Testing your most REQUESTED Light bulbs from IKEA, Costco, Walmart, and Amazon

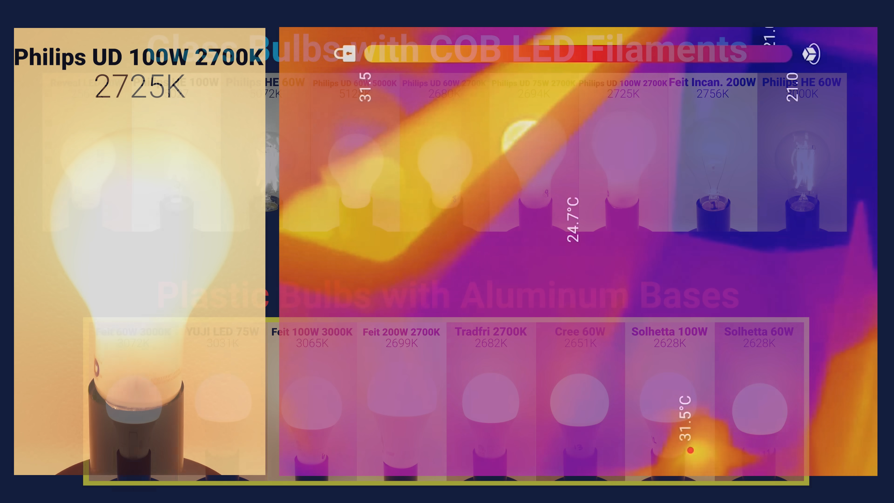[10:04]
On screen: spot 24.7°C
and you can see that after an hour of usage in the styrofoam enclosure, the glass Philips Ultra Definition 100 watt bulb was just 50.6 degrees celsius at its hottest point,
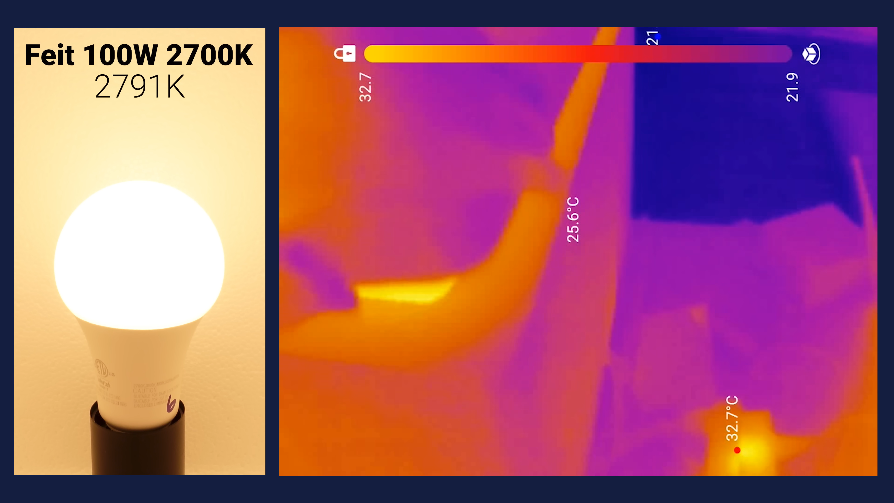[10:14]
while the 100 watt plastic feed electric bulb was significantly hotter after one hour, with parts of the base reaching close to 90 degrees celsius,
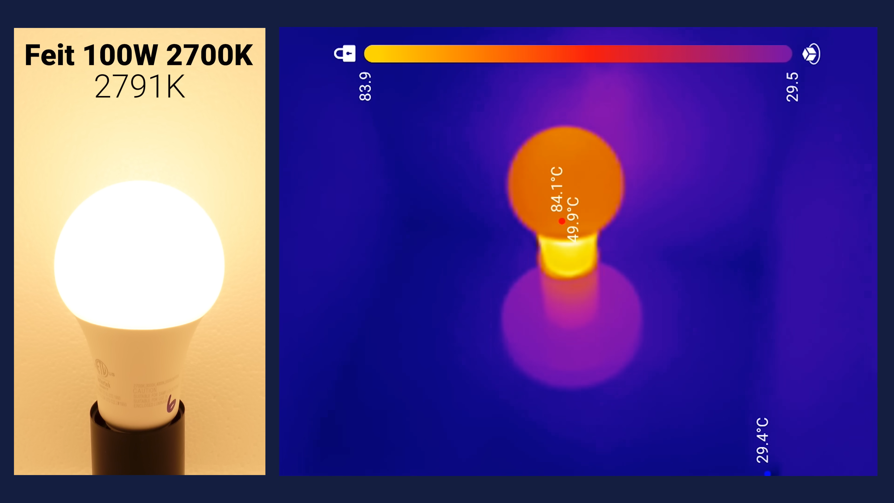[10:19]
which again could lead to premature component failures since they're often only rated to around 100 degrees.